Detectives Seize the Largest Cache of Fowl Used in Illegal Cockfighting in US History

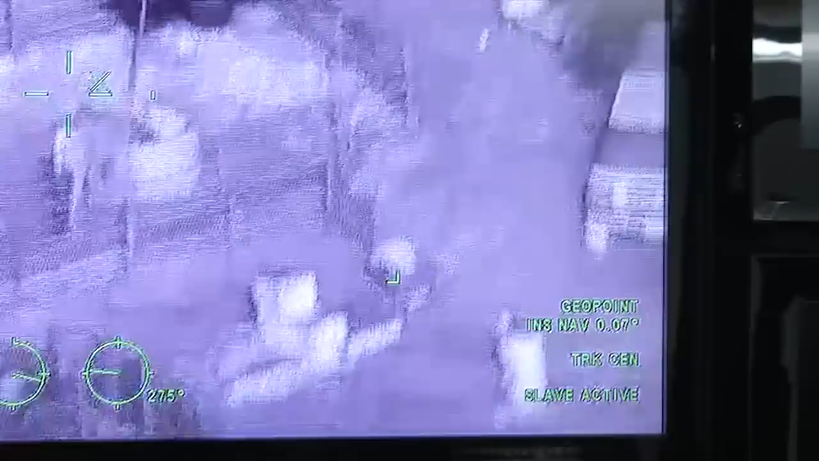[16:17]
A lot of times, these horses, these are all, a lot of them are breeders. Yeah.
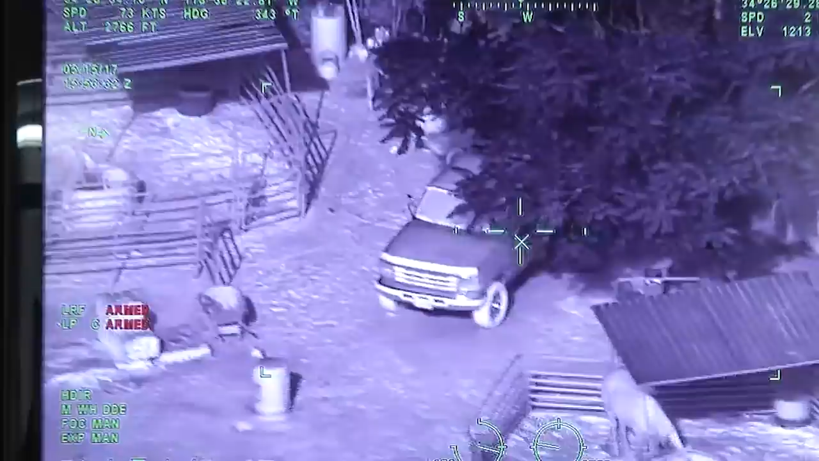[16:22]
And they'll breed those fighting birds. Are you going to the dogs?
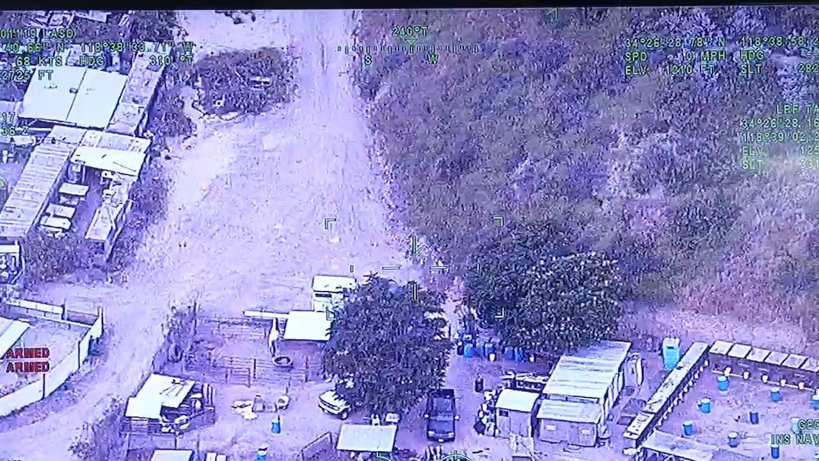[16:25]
The neighborhood here. Farm. Treat the birds.
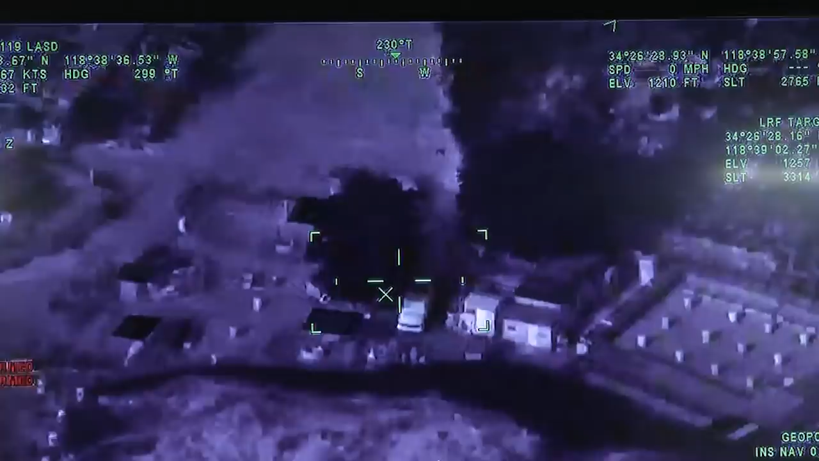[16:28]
I don't see any people, but there's a, you know, like makeshift home and whatnot.